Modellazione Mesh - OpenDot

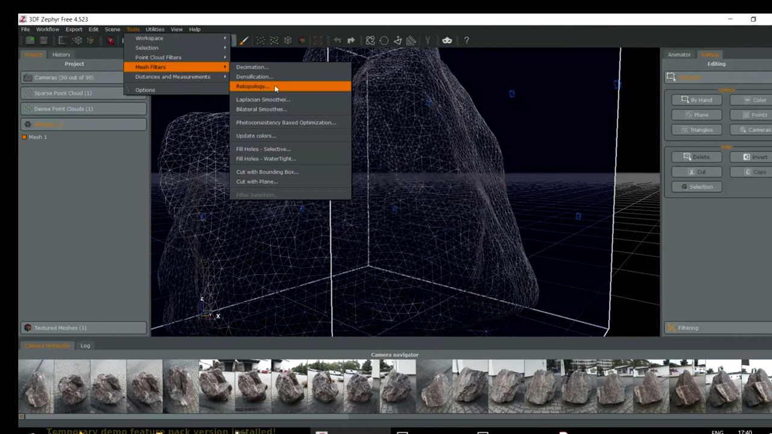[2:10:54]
Ha fatto una mesh un po' più fine e più regolare, ad esempio. Quindi mesh filter, ritopologizzazione, proviamo a farli più fini, vediamo che succede. Ci sta mettendo di più, quindi forse sto facendo una mesh più fitta. Spesso hanno dei parametri che non sono molto leggibili, cioè fattore, non so, fattore di cosa, né cosa sta significando,
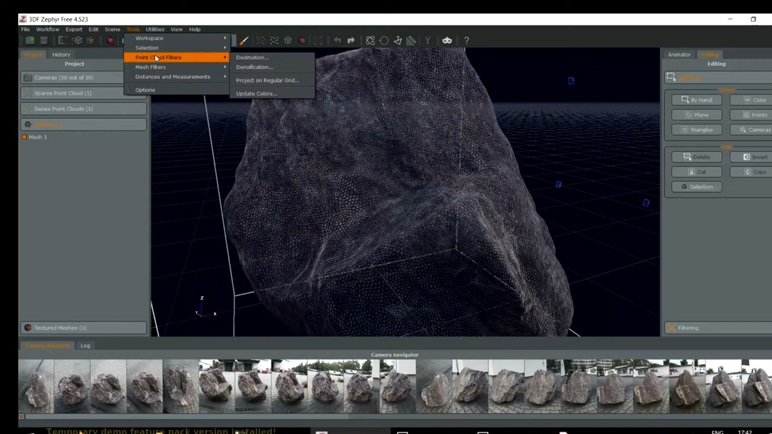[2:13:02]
Per cui non sa quanto è grossa la camera, quanto è grosso lo spazio che ho inquadrato, non ha nessun dato per definirlo.
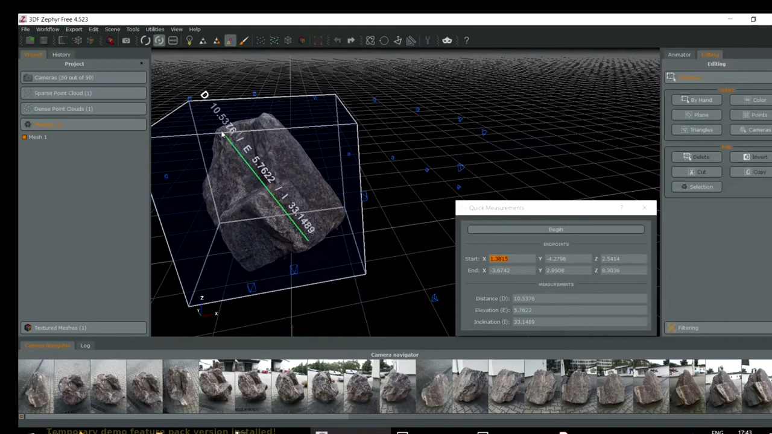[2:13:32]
facciamo begin, scusate, clicchiamo sul righellino qua su, begin. Clicchiamo su un punto e tiriamo una linea di righello da una parte all'altra del nostro oggetto. Se noi avessimo piazzato dei marker, cosa che vi consiglio vivamente di fare se avete delle scansioni di cui vi interessa la dimensione,